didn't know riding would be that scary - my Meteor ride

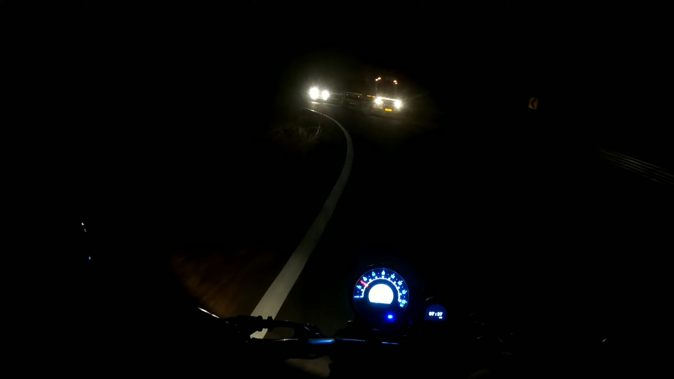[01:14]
पूरा घाट ही है और यह घाट कब खतम होगा I don't know तो सुना तक ही 10-20 km रहेगा तो अब देखते यह कब तक खतम होगा और लिटरल ही ऐसा फिल हो रही है कोई नहीं है और फिल लाइक I just want everything goes normal और सब कुछ अच्छे से मैं क्यां से यह जो है ना क्रॉस कर लूँ